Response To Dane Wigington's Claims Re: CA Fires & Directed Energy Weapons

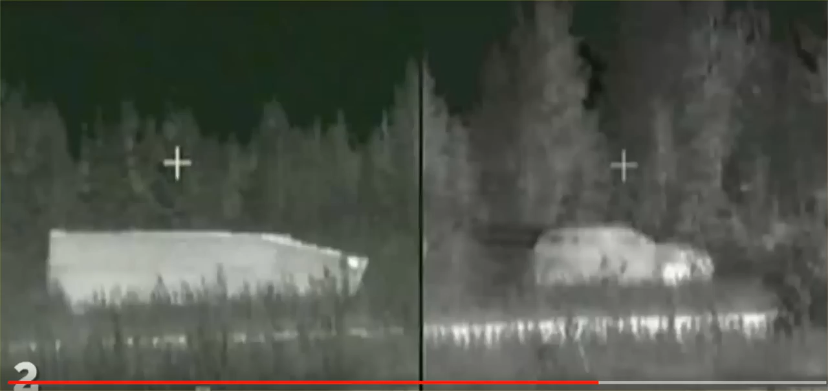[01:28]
The ADAPT4 technology uses infrared and electronic frequencies to not only blend the tank into the background, but it can even make it appear as if it is something else entirely,
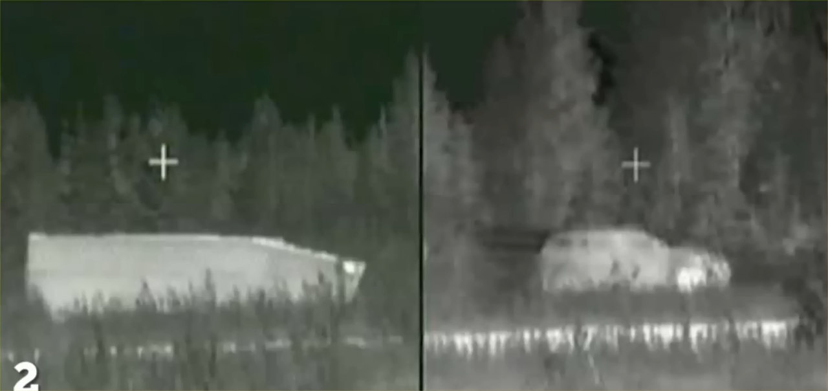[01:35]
such as a regular road car, a cow, or heck, even a little girl with a lemonade stand.
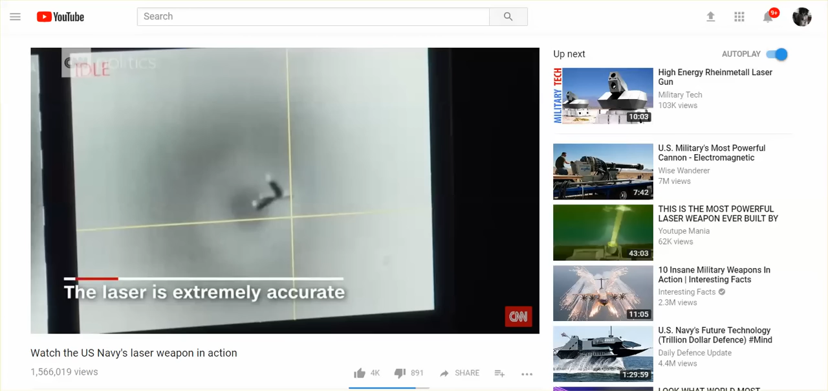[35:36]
can take out. If you're looking at a boat coming in over the water, you can target exactly the engine and take out exactly the engine and not necessarily damage anything else.